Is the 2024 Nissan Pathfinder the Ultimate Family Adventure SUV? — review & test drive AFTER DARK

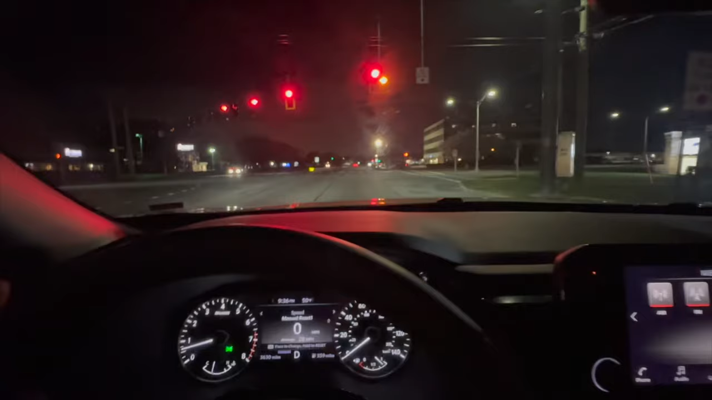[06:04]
although I can't get the seat up as high as I would like it to be. So I would assume that in higher trims, you'd get a little bit more flexibility. So I'm slightly low. I like to be a little bit higher, but you know what? You see the hood, which is always nice. It gives you that nice feel, like truck feel.
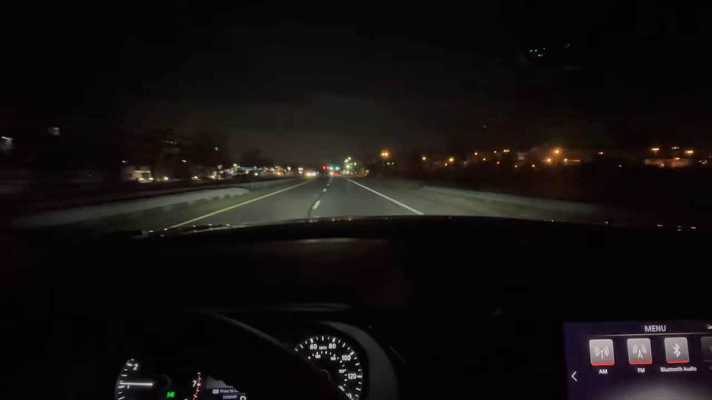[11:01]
All right, so driving dynamics right off the tip, I can tell that this is a really responsive, really easy vehicle to get around in. It drives smaller than it is. As you can see, you've got the nice extended hood,
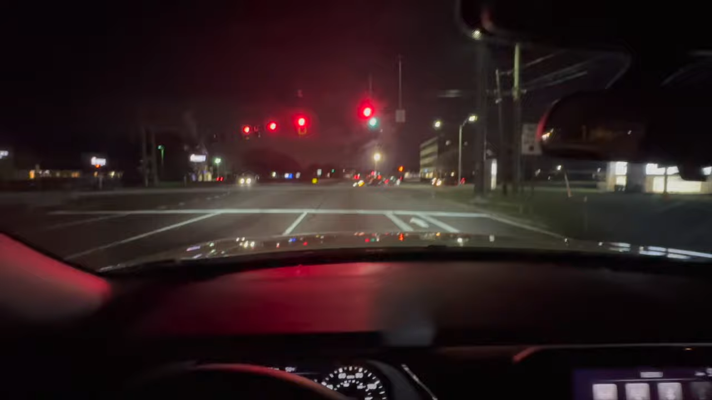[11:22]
so you feel like you're in a truck, but it certainly doesn't drive like you're in this big lumbering truck. It's got tight steering, or tight enough for an SUV. Easy to get in and out of parking spaces, get in and out of parking lots, maneuver. And it has decent pickup, good power to it. And again, I'll flash up